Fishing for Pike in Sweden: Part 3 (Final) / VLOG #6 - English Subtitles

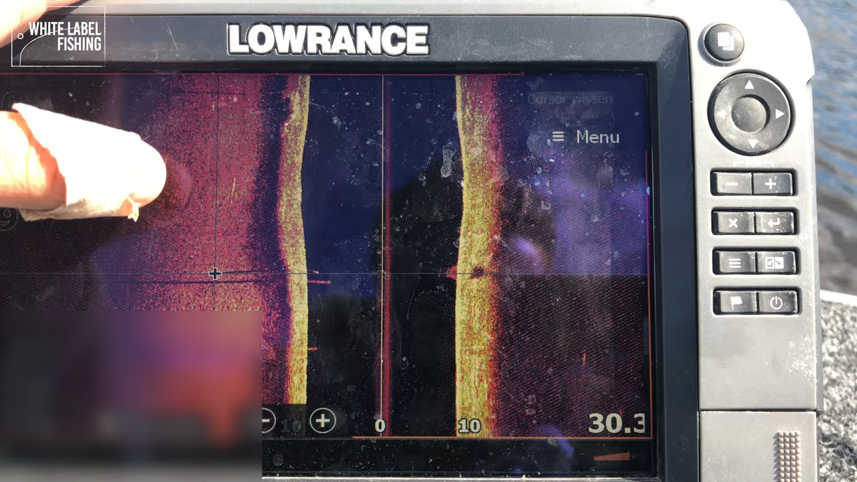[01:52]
Volgens mij is er een boom onder water.
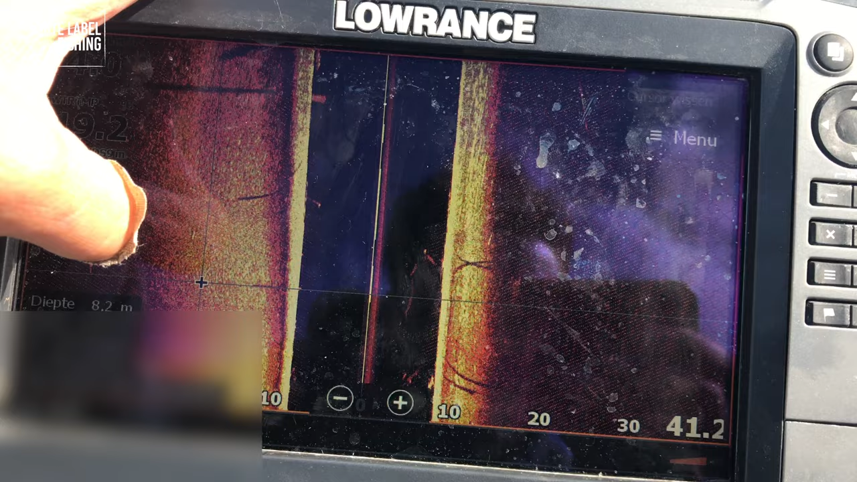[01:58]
Ik kan het zien in een lange schaduw hier.